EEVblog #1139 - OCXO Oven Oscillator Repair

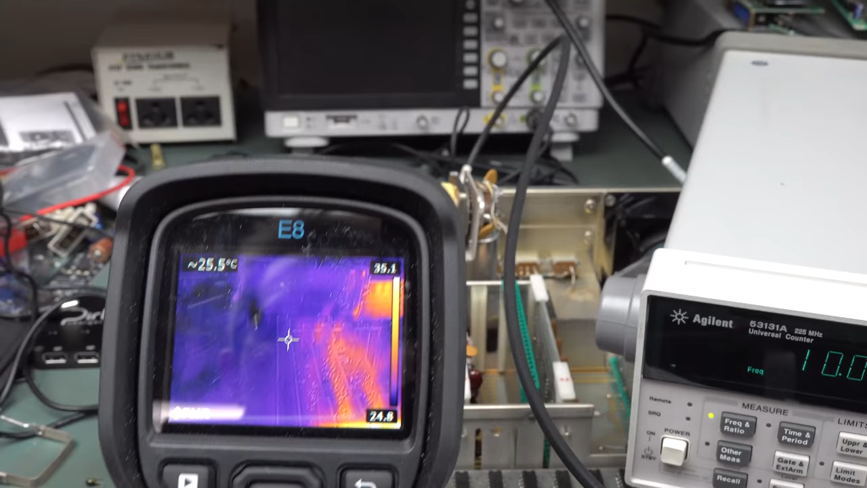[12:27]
On screen: spot 25.5°C
Uh... I'll tell you what. That, uh...
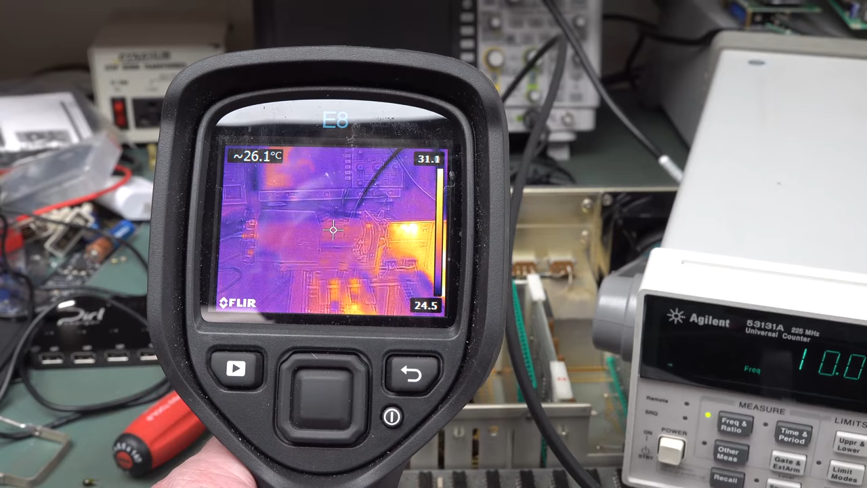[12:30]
On screen: spot 26.1°C
That yellow wrapping around the thing and that coil that I said was, like, on here. In fact, it looks like, um... That's not working. The power resistor in there's not working.
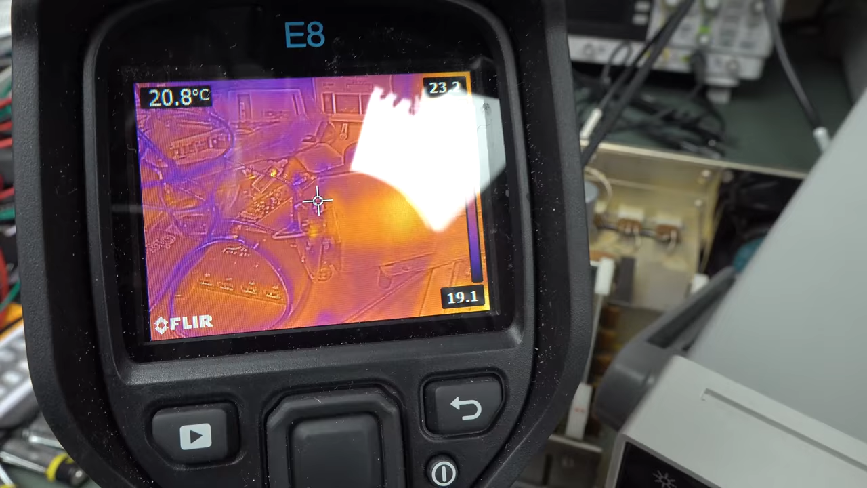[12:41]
On screen: spot 20.8°C
There it is there. Like, it looks like nothing's heating up. Even that spot there is, like, is nothing.
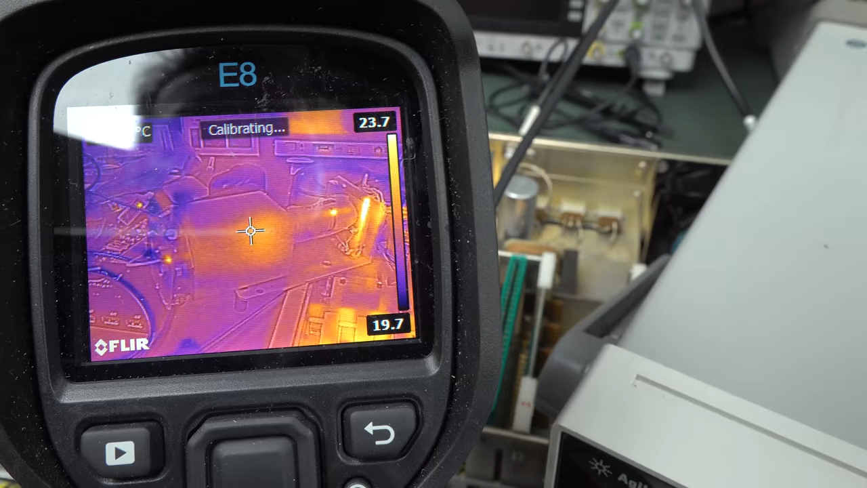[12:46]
That's just, like, where I touched it. So, really, um...
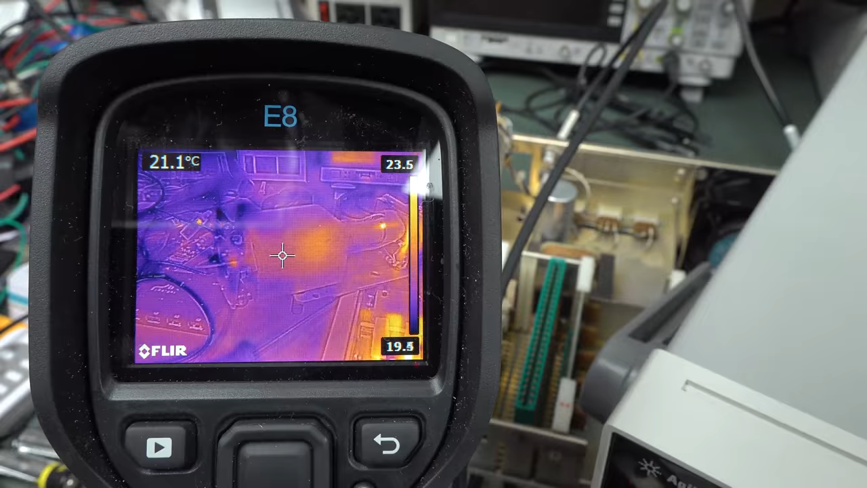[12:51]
On screen: spot 21.1°C
Nothing to see here. Move along now. Um... It's just not heating up at all. So, yeah, I wouldn't even bother, like, fixing this old crappy, uh... Well, I'm sure it was good for the day, but, you know...
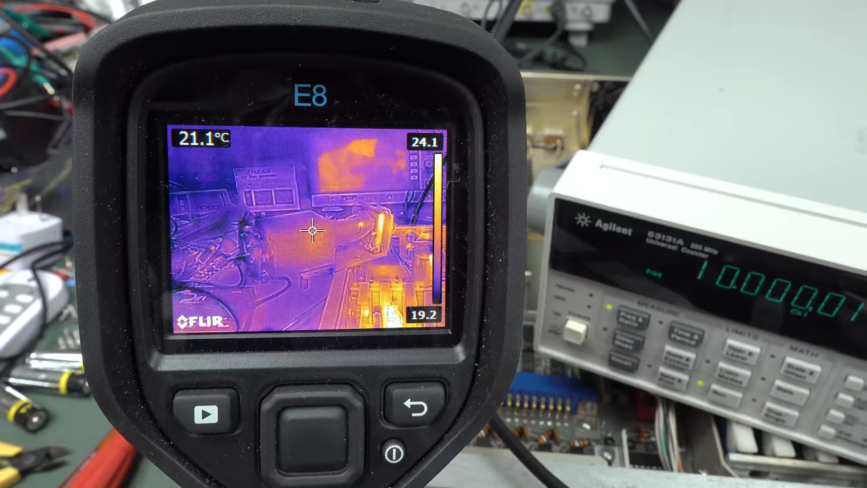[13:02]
On screen: spot 21.1°C
This, what, uh... You know, 45-year-old ovenized oscillator. Wouldn't bother.